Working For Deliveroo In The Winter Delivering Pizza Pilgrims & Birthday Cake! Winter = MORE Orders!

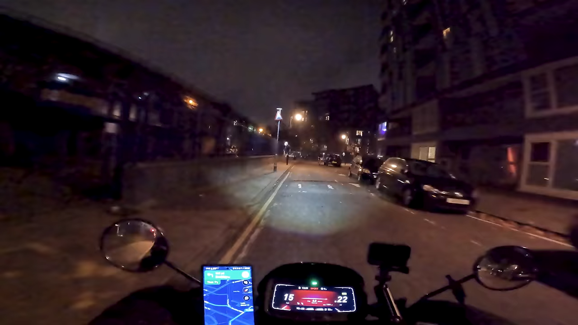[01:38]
So I literally tapped it. Like you couldn't even hear the doorbell engage. It was just like, ding. Going on to Jamaica Road.
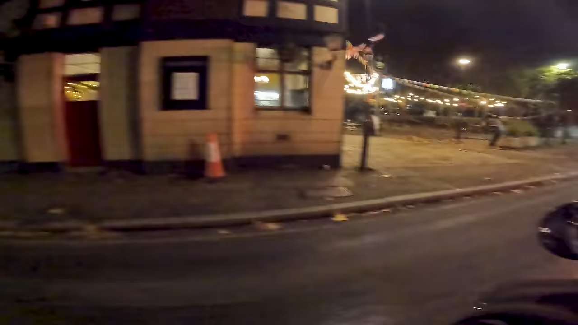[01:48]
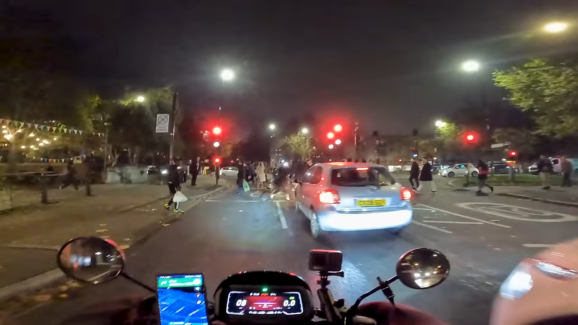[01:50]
Probably one of the worst roads in London after what they've done in terms of removing a lane and giving a lane to cyclists.
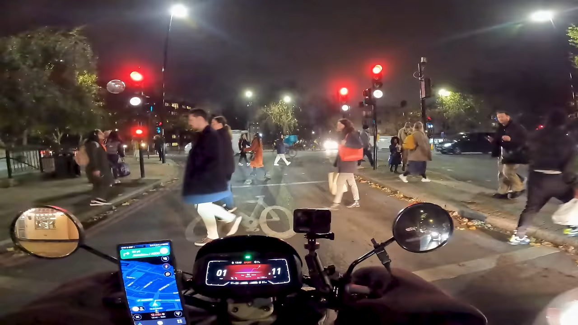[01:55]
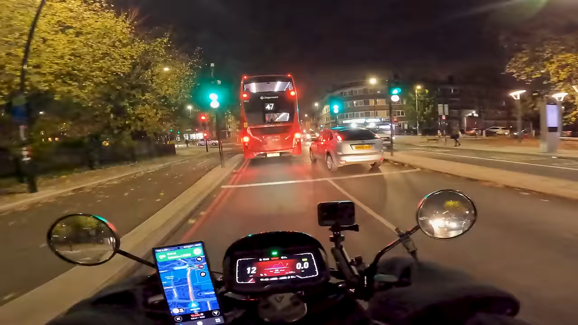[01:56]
I mean, I am quite lucky in a sense that I can use the bus lane, but you'll see how much traffic is up here.
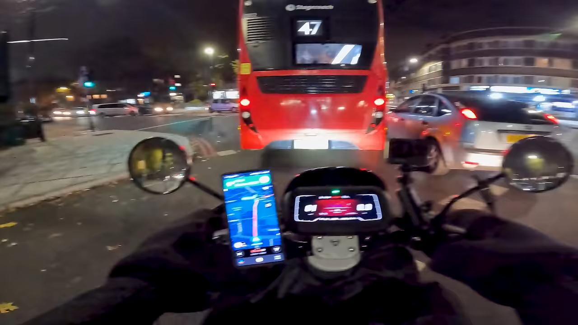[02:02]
It's showing completely red at the moment on Google Maps, but this is like this every single day. Yeah, look, standstill. I mean, it is quite difficult to filter at a roundabout, but look at the state of this, man. All to get into that tunnel. Oh, there's even traffic here as well. Oh, temporary lights, that's why.
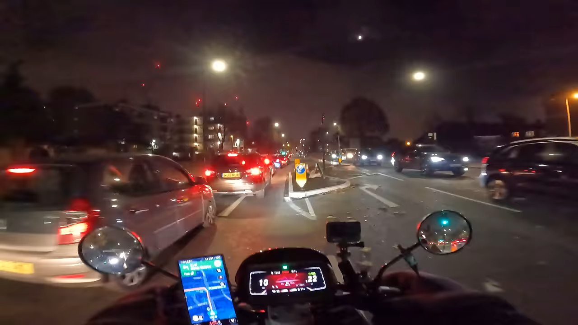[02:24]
That's a tight squeeze, won't be able to fit through that.
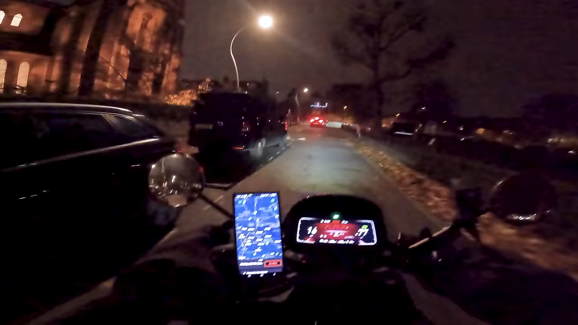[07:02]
because I'm not near any Deliveroo additions or any dark kitchens. So yeah, I'm just going to head to the most popular pizza restaurant in this area.
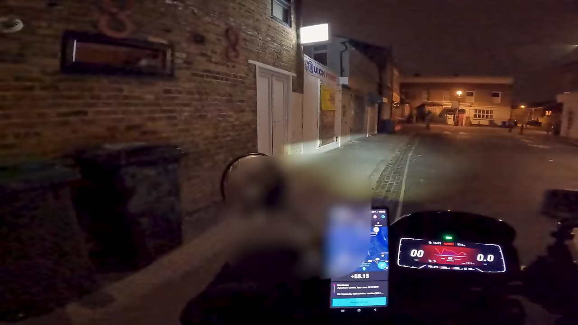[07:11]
I was going to head round to the pizza restaurant, but there's a Morrison's order there. £6.15. Let's go pick up this order from Morrison's.
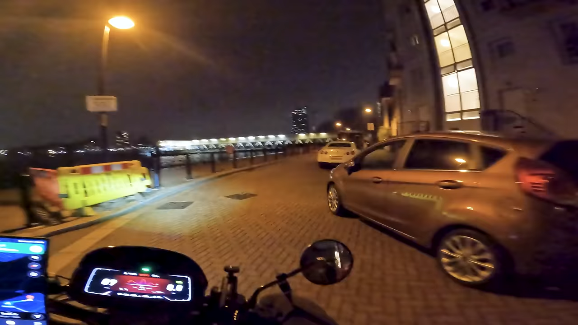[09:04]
It's a nice Nissan GTR in like a pearl white.